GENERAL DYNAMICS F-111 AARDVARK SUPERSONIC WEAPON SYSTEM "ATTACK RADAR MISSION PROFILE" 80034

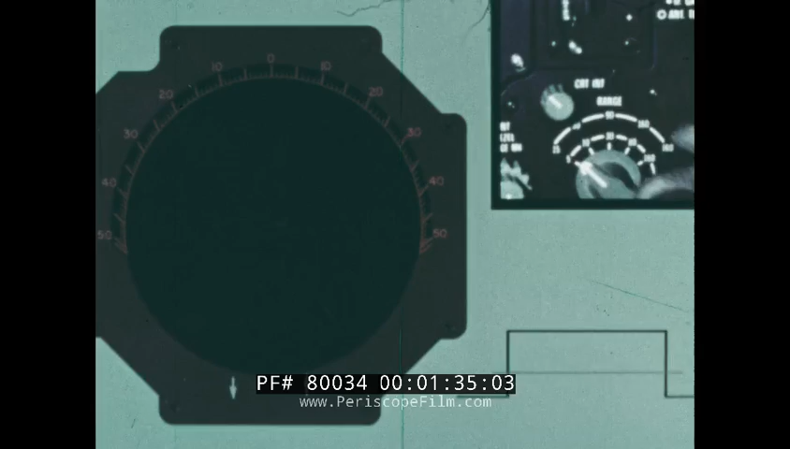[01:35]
to whatever hot or cool setting you like
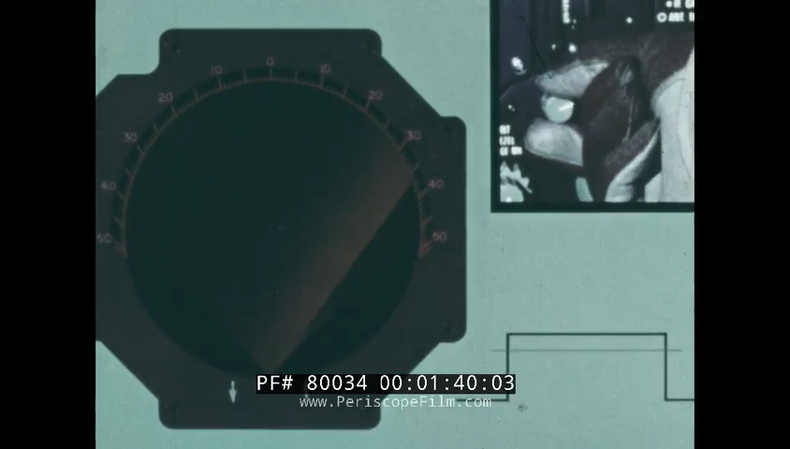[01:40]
video on full then
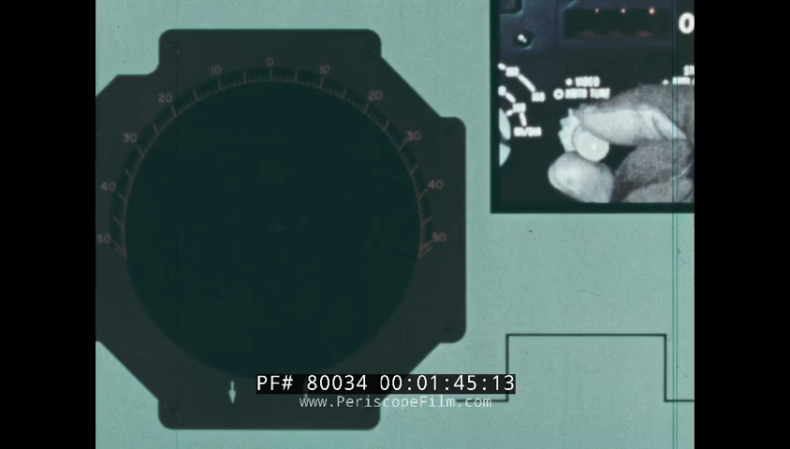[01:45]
back half IF gain up till you see noise
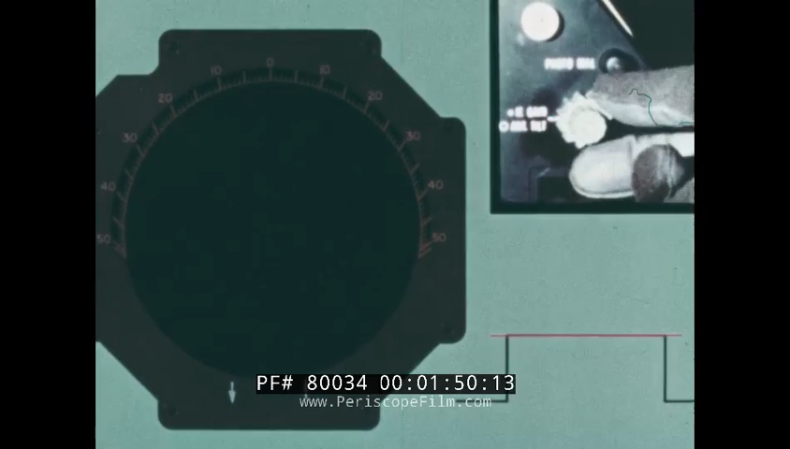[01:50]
on the scope since you're not transmitting this has to be system noise back this off till it just disappears and you've established a signal to
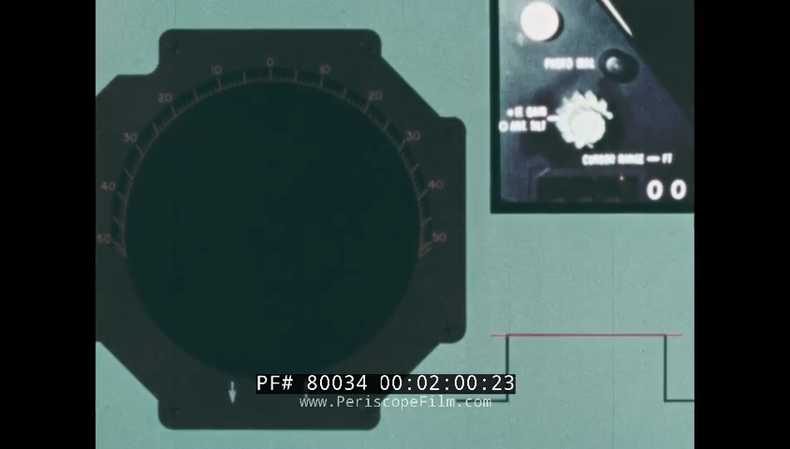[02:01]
noise threshold anything above this threshold has to be signal and pertinent during the mission any
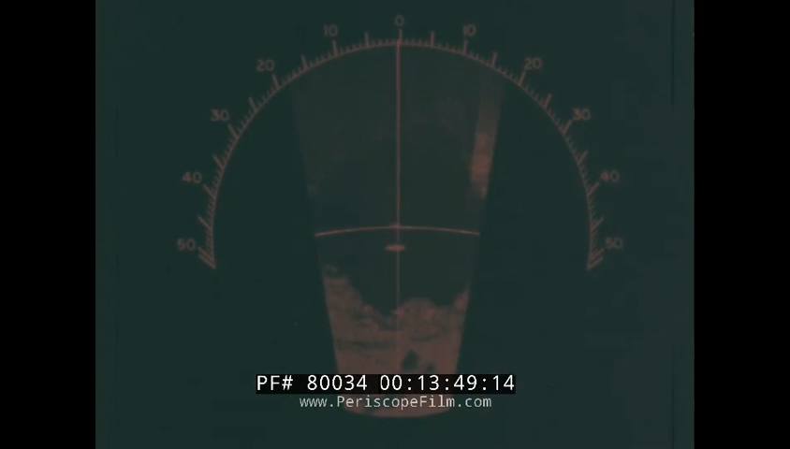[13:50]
that means antenna tilt or beta error is present.
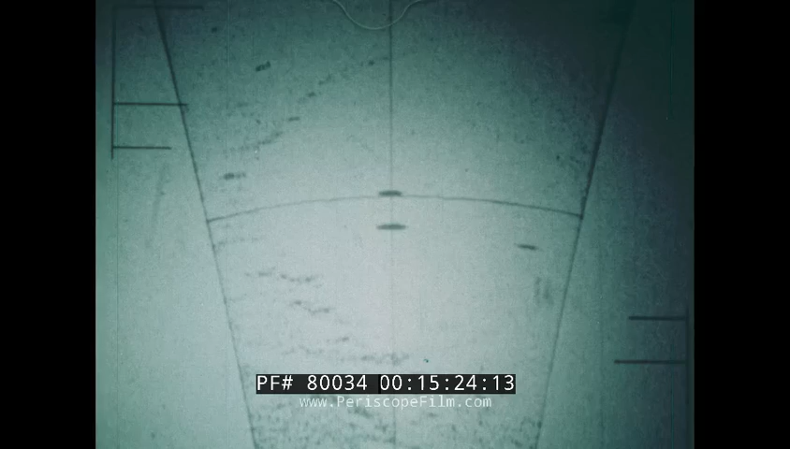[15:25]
Cursor intensity. Here they're too high. They'll swallow up the target.